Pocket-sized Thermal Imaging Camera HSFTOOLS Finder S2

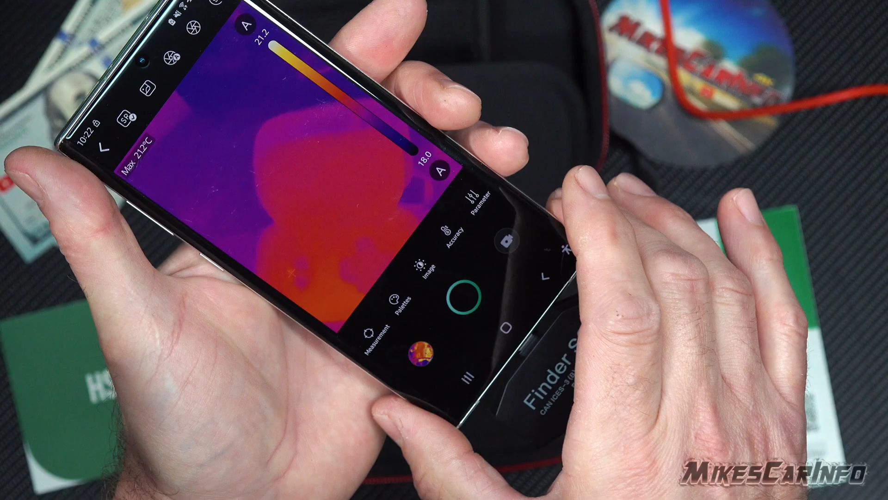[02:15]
On screen: max 21.2°C
So here's the app. And right now I have the, you can see the thermal imaging with my cup right here and my hand. You can see my fingerprints there.
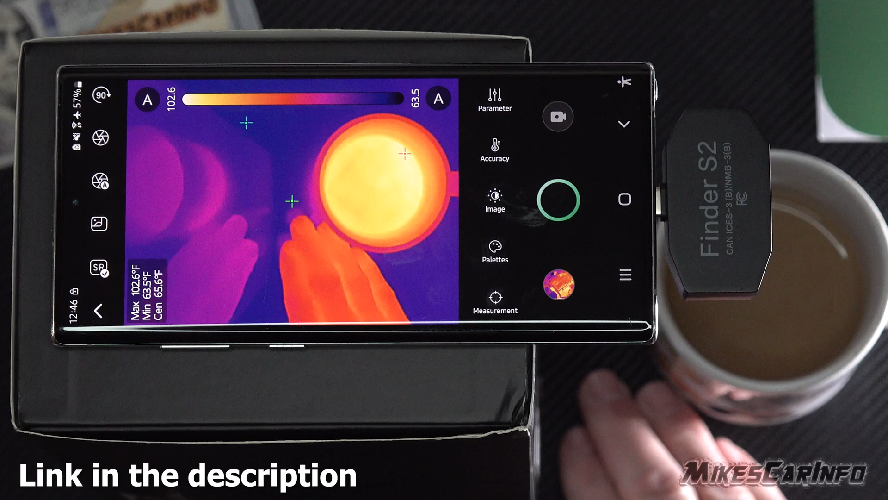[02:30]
On screen: spot 65.6°F, max 102.6°F, min 63.5°F
It's very sensitive. And right now you'll see these little, these little crosshairs. And there's a blue one, there's a red one, and then there's one in the very center. And basically what I'm doing is I have the measurement here. You can see these different options. You can see other options here on the left side. You can see right now the max, min, and center temperatures. You can also see a gradient line right here showing you what the colors mean. Now it has a cool feature.
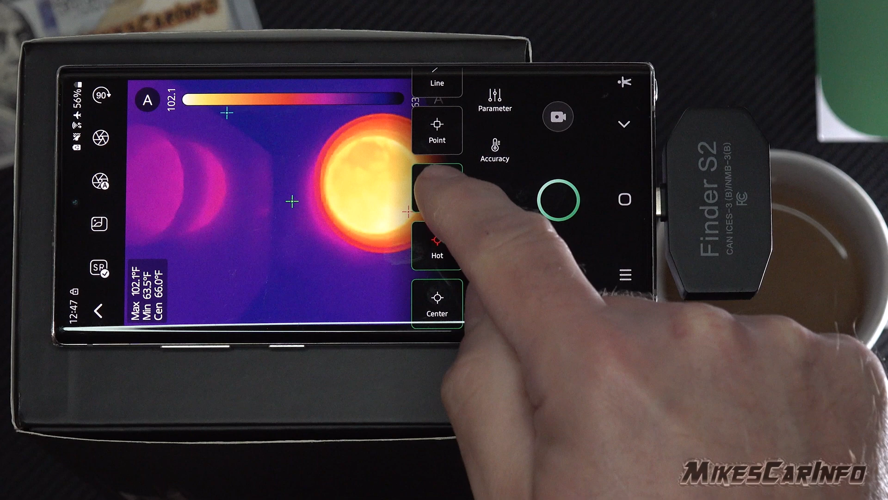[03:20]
On screen: spot 66.0°F, min 63.5°F
So right now, um, the measurement. So we had the center, uh, highlighted in green, the hot highlighting green, the cold highlighted in green, and I can turn those features off just by toggling them all on or off. Uh, I can also, let's go ahead and toggle those off because we can also do a single points.
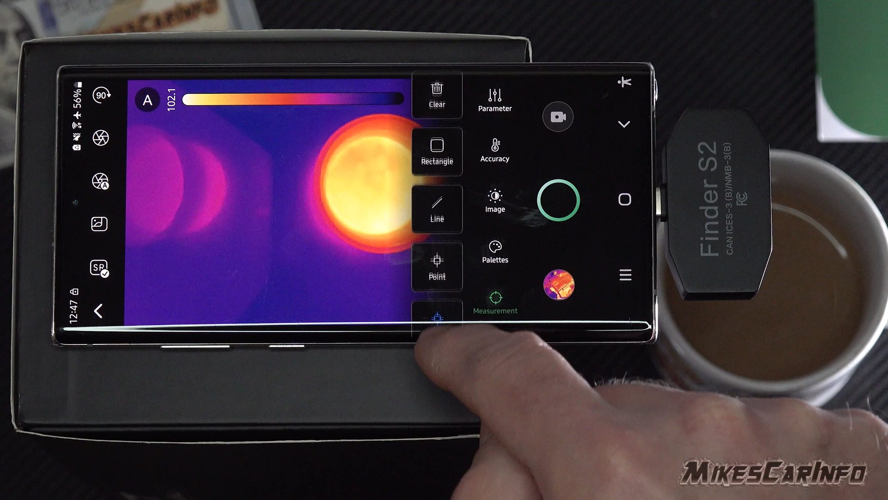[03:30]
And then let's say we just choose that right there and it gives us that temperature or we can choose over here and give us that temperature at that one spot.
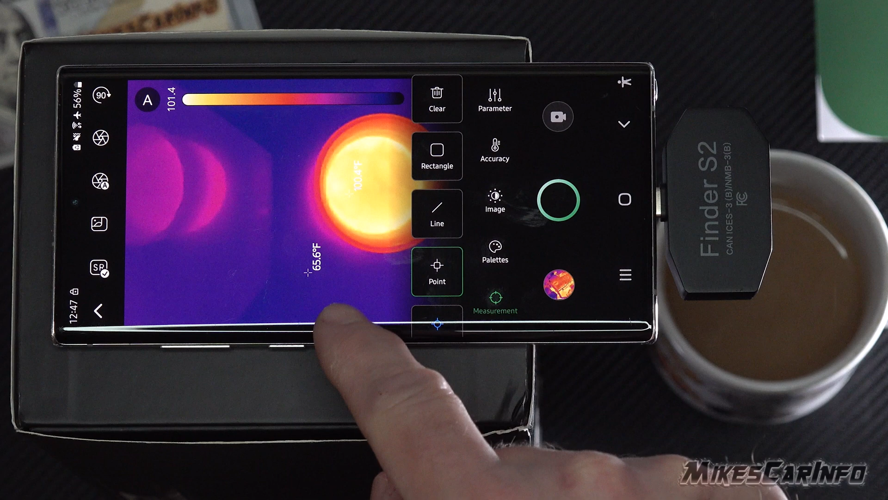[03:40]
On screen: spot 65.6°F
We can toggle that off. We can add another, another one over here so we can add more and more and more.
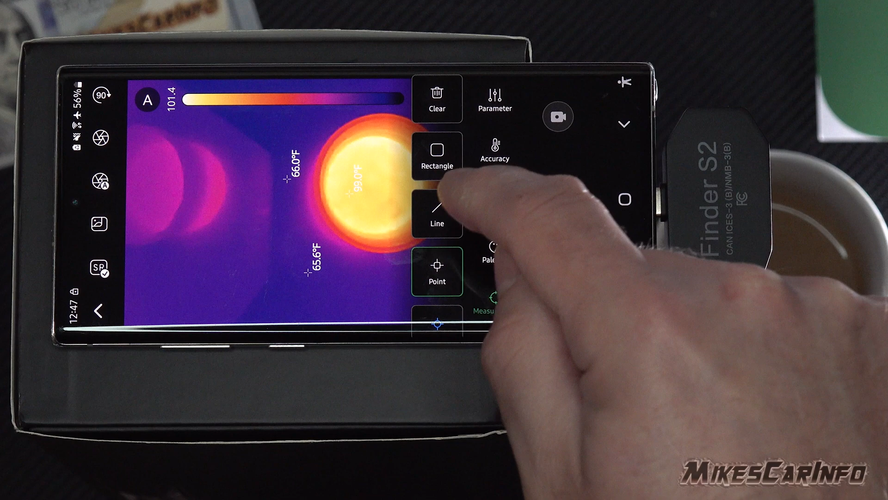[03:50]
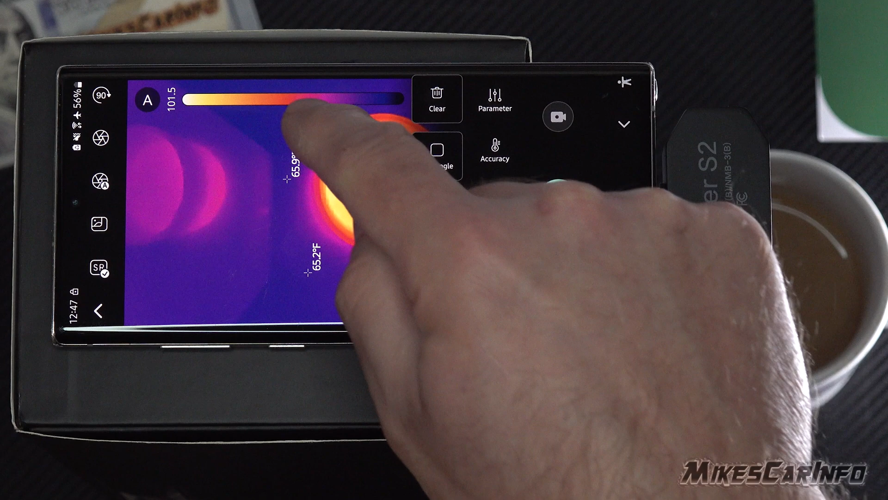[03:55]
Uh, we can also have a line and so it'll give us the high and low on that line as well as an average on that line.
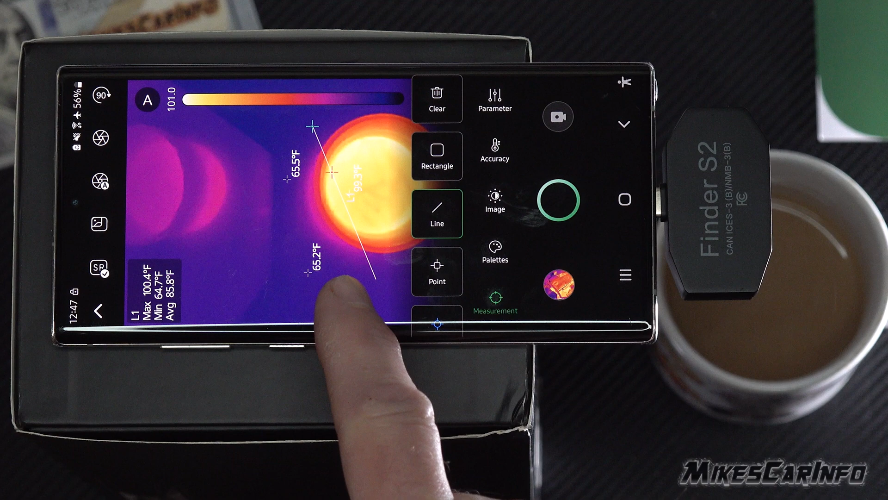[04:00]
On screen: max 100.4°F, min 64.7°F
Uh, we can also have a rectangle and everything within that rectangle will give us a high and a low and an average within that rectangle.
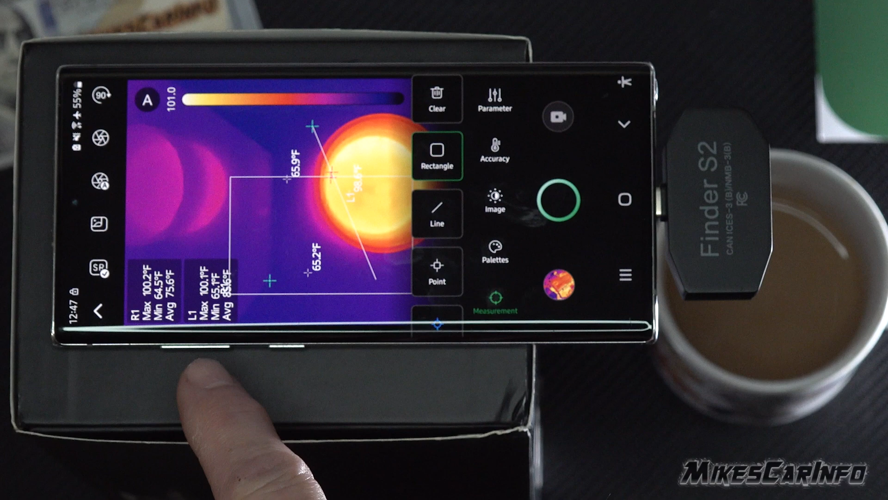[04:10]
We can clear everything by hitting this little trash can right here and it clears it all out. Uh, so yeah, let's say there's a wire that you want to, there's a specific spot on a wire. You can use that line. The rectangle can just more focus on a small piece or a small part of this overall image. And then you can have a single point, uh, which can be useful. And then of course, if you just want it to automatically find the hot and the cold, uh, you can have those turn on and that's the measurement icon here.
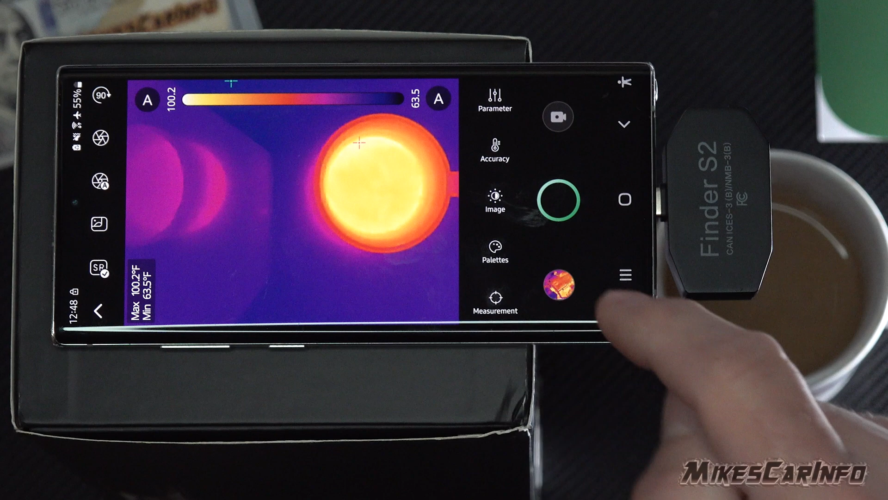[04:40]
On screen: max 100.2°F, min 63.5°F
The different palettes, uh, has quite a few, even a custom one here. So the custom one, you can choose the low and the high,
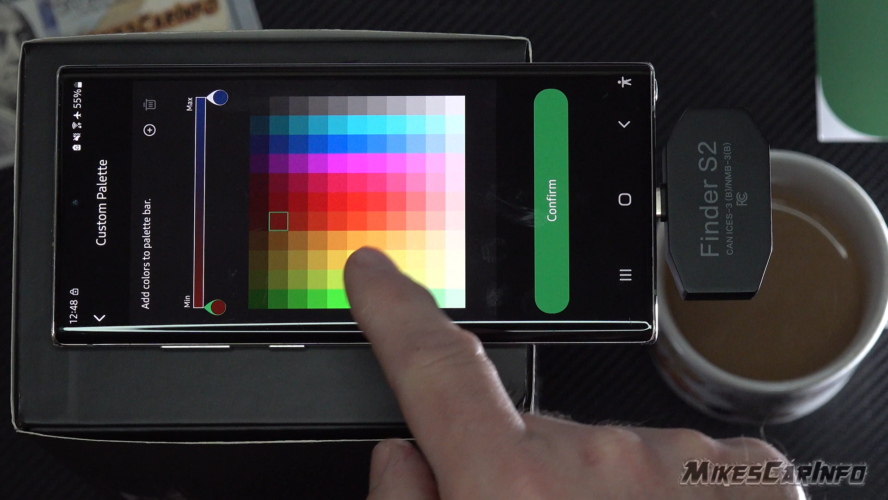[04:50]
and then you can confirm what colors you want for your low and the high. And then it shows that gradient. Um, but the ones that it has is white hot,
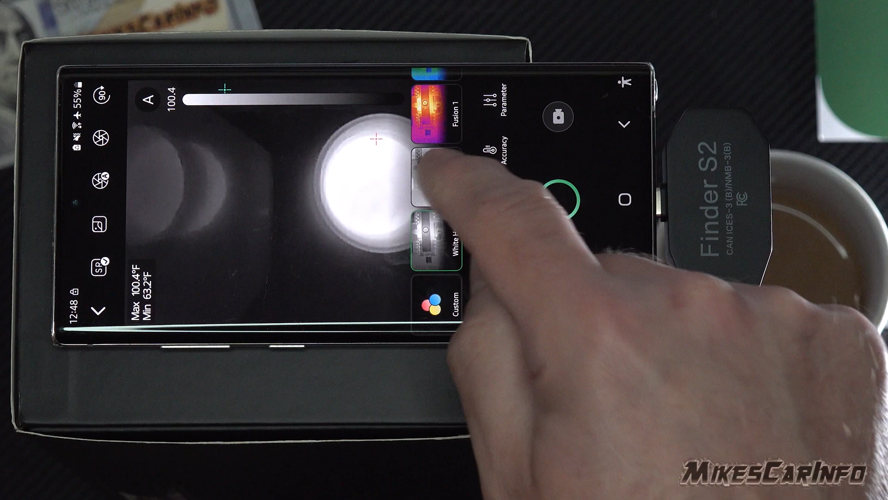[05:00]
On screen: max 100.4°F, min 63.2°F
black hot, this one's called fusion one, rainbow,
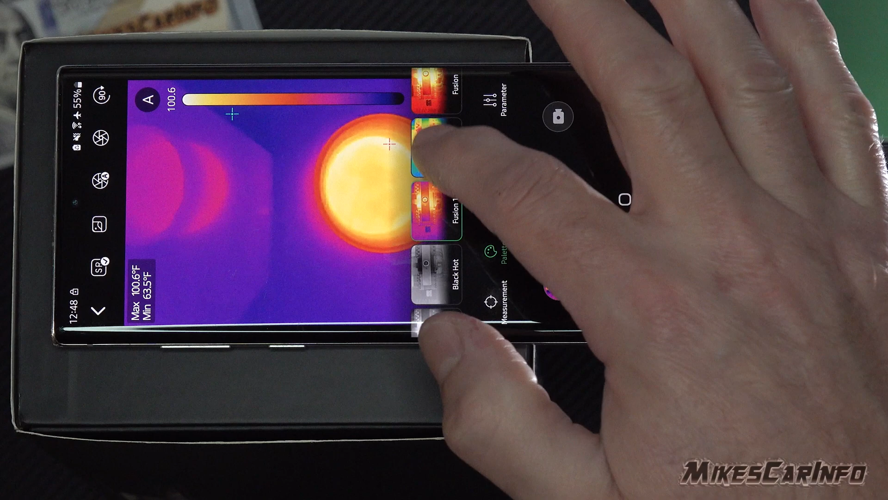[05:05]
On screen: max 100.6°F, min 63.5°F
regular fusion,
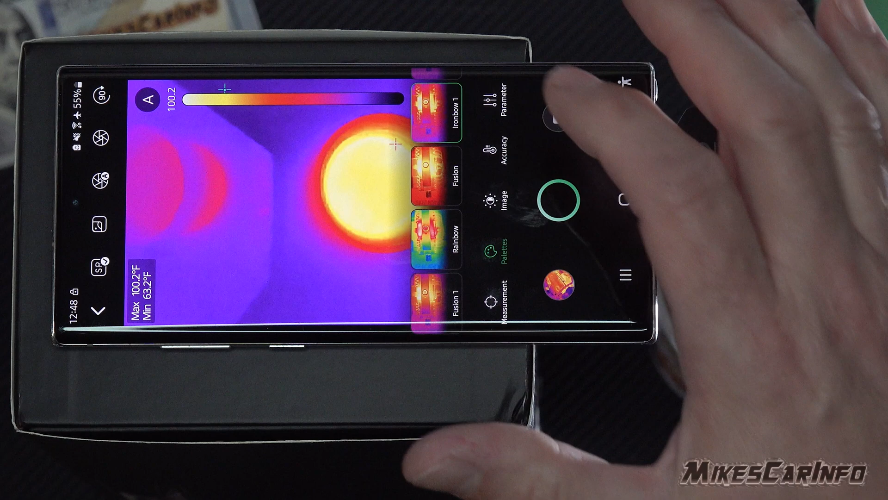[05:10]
On screen: max 100.2°F, min 63.2°F
iron bow one, iron bow two, sepia colors,
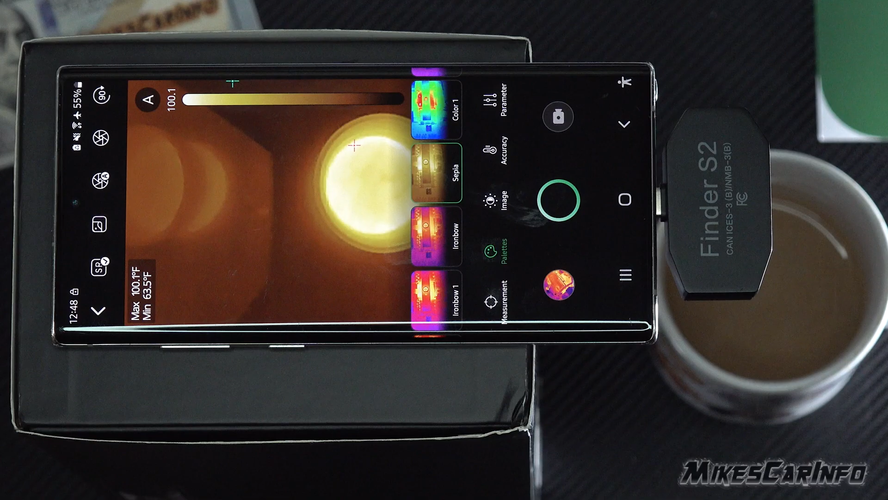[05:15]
On screen: max 100.1°F, min 63.5°F
color one,
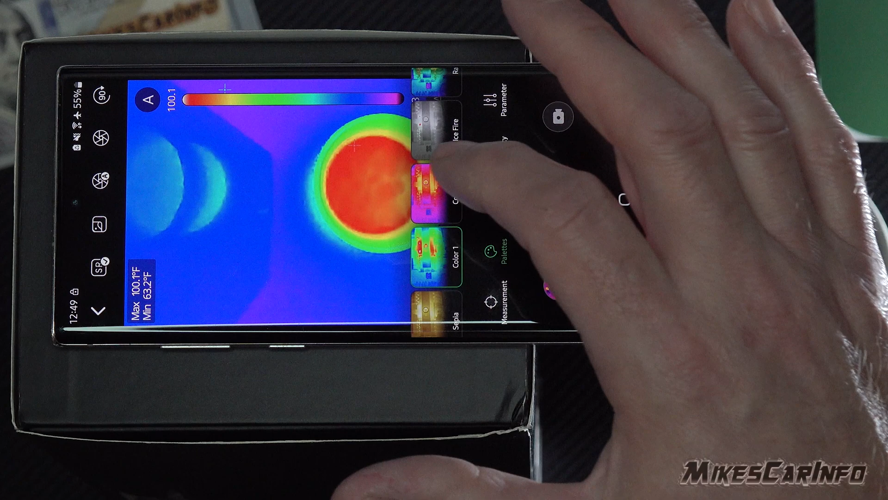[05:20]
On screen: max 100.1°F, min 63.2°F
color two, ice fire, rain,
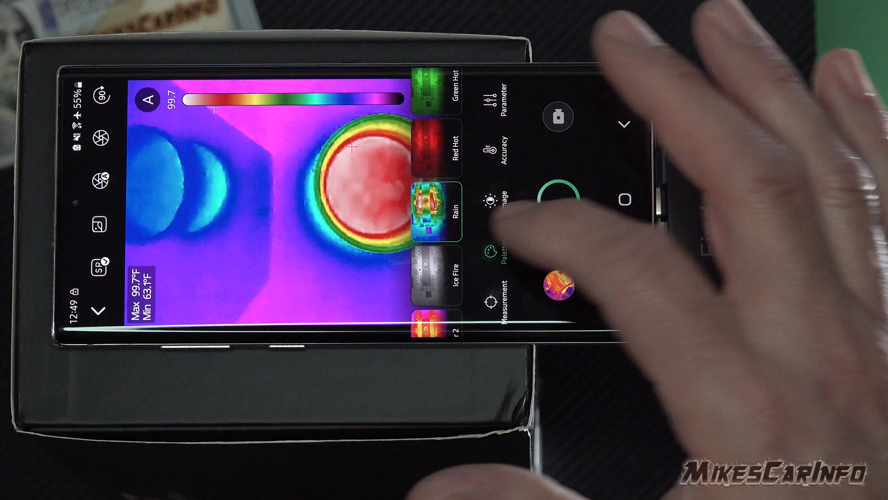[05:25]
On screen: max 99.7°F, min 63.1°F
red hot, green hot, and dark blue. Now these different colors are not just for just to look cool. Uh, they also give you a depending on the circumstance and depending on the resolution of the,
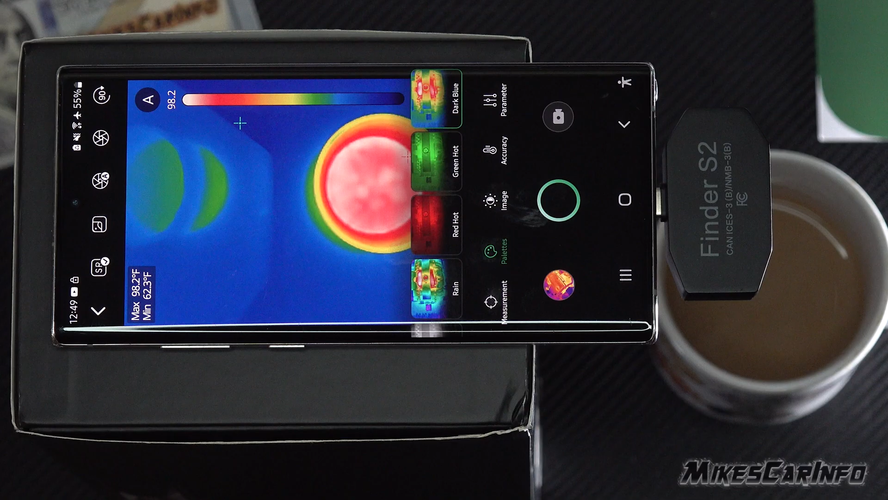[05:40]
On screen: max 98.2°F, min 62.3°F
uh, the temperature differences.